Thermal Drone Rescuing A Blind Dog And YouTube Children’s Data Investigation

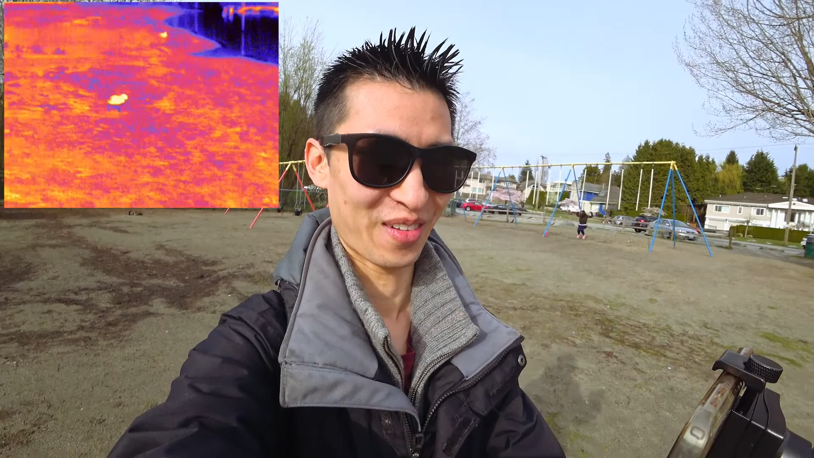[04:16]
oh look at the color of that it's like so hot on top it's so cool on the bottom because it went swimming